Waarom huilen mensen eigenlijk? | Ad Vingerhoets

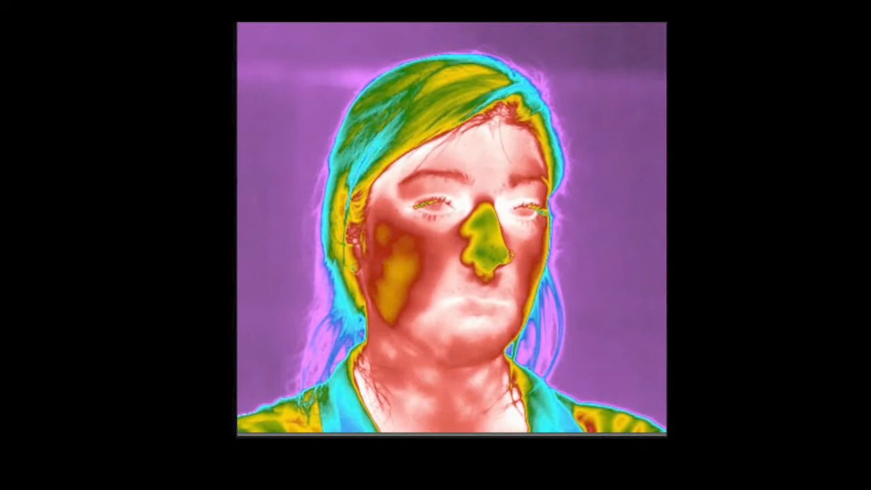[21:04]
Dan moet je weten dus dat de kleuren die geven, die staan voor temperatuur. Dus dit is hoge temperatuur en blauw en groen, dus hier de neus en de haren, dat is koud.
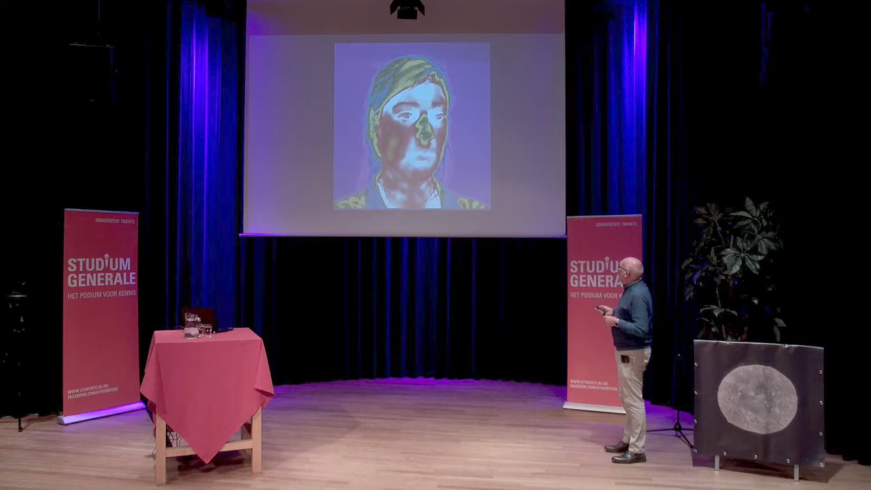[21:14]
Relatief koud, dit is heel warm.
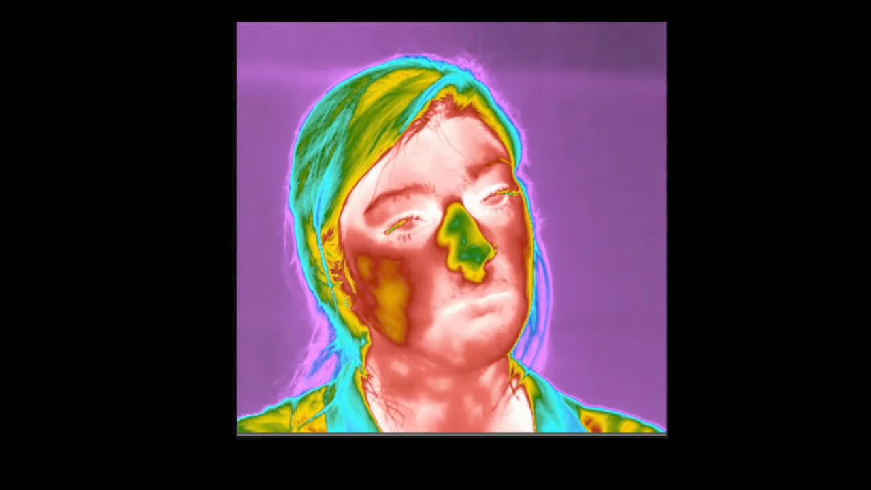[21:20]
Nou, dan moet je eens kijken wat er dadelijk staat te gebeuren. Je ziet al hier tranen komen dadelijk, die iets kouder zijn, zul je merken.
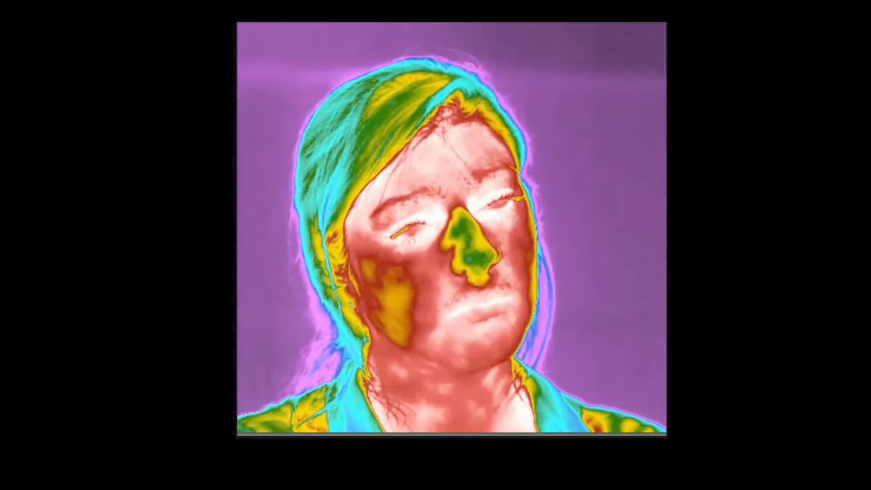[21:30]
Kijk daar, de traan slikt ze in. Hier zie je de traan lopen, die is ook wat kouder dan de rest.